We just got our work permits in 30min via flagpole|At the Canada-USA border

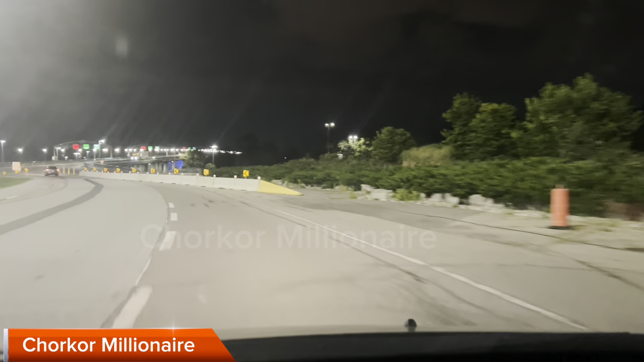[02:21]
So that's a Canada, see the sign there? Mm-hmm. Yeah. Canada. So you're calling yourself. So those from here, they are returning from US to Canada. Okay.
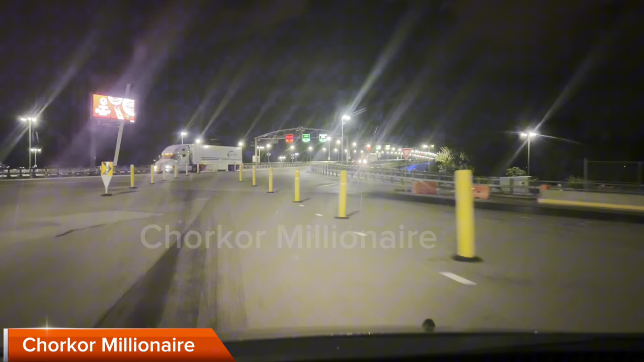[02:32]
We are going to US right now. Officially, we are in United States. Straight from here now, this is all US now. Really? Yeah.
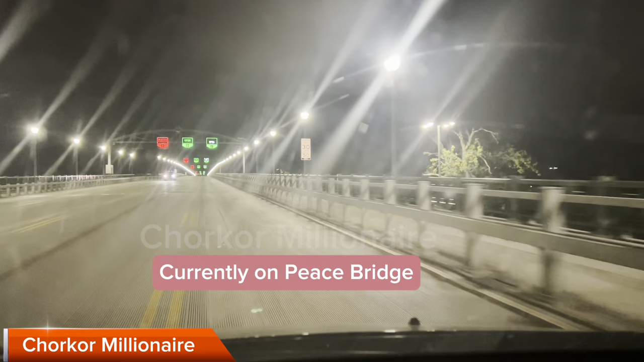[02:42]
This is the water that separates Canada from. Basically, this is what separates Canada from US. So, this whole stretch is US. And then when you're going, you stay on the green side with the arrow. The opposite side is not for you, it's for cars that are coming. So in case you are wondering, this is the Peace Bridge we are driving on right now. We're driving on the Peace Bridge. Peace Bridge. Okay. And what is under is the water.
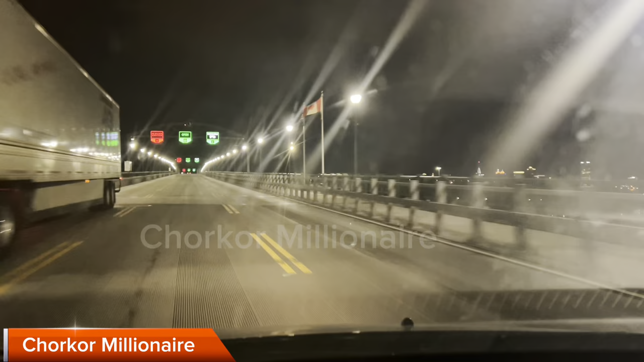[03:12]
See the flag of Canada and US right there. Okay. So we are entering Buffalo. We are entering Buffalo, New York. So when you get a U-turn. Not just like that, the Americans have to process it first. You have to go through American border official checks. Yeah. And we'll be in our car, they'll do everything.
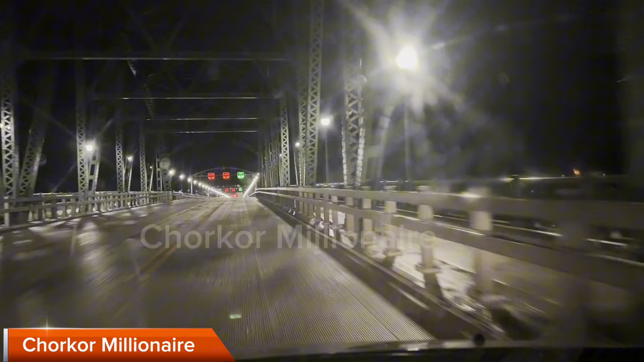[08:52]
That's a flagpole document. Oh. Without it, you won't be processed. Yeah. So when you get to the Canadian side, we're going to give it to them. Yeah. So we are now on the water, though. Returning to Canada from the United States. See the flag of Canada and US on the left? Just in the middle. Just in the middle. That's the middle point of the two countries.